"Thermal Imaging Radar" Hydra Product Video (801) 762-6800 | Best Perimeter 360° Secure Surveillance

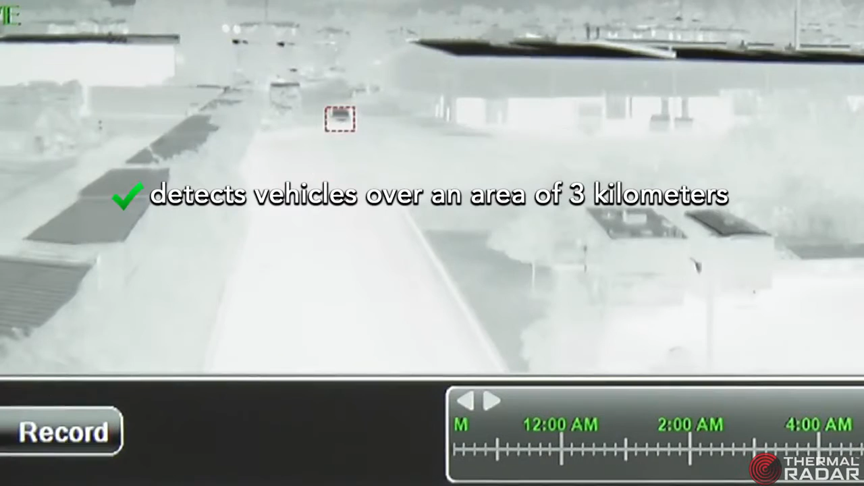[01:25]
Hydra provides a 30x zoom visual PTZ with laser infrared illumination for day and night targeted surveillance.